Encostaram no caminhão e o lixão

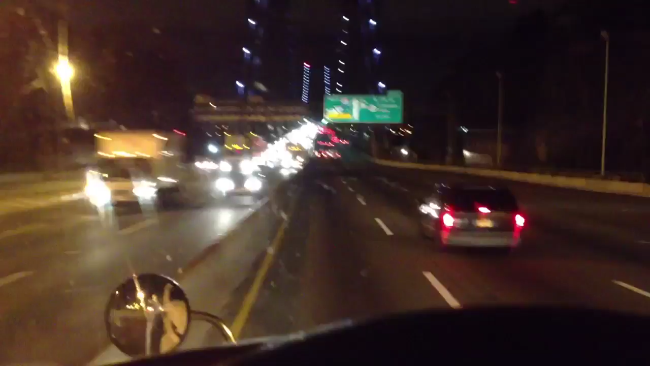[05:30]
Deixa eu concentrar aqui. Porque tá vazia a pista aí. Então, toma aí, já escureceu.
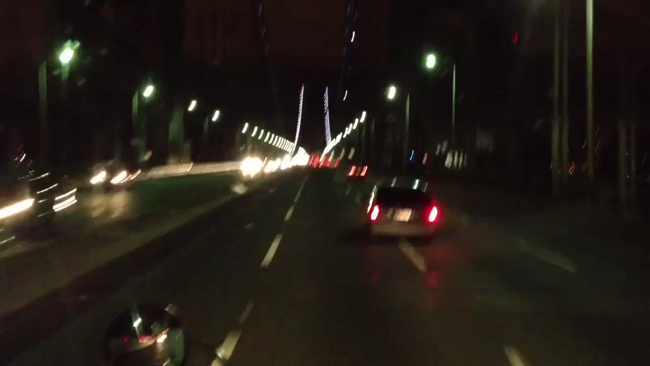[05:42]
Tem testador 95. Divisa de estado Nova Jéssica, Nova York, você já conhece.
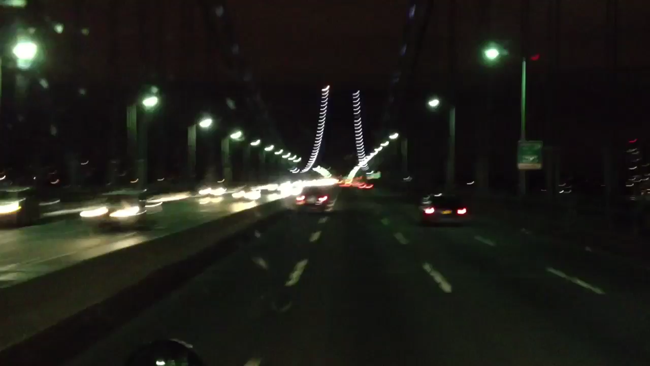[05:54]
Ponte George Washington à noite, na frente ali a Cross Bronx, mandando ver na viagem aí. E nós temos aí 180 milhas aí para percorrer, 330 quilômetros mais ou menos. Não, opa, peraí. 320, menos de 300 quilômetros para percorrer, falta para chegar. Então, estamos aqui na Cross Bronx aqui à noite. Você já conhece aí do. Tem o vídeo Conversa de Boleia. Na Cross Bronx do outro lado aí de dia no trânsito.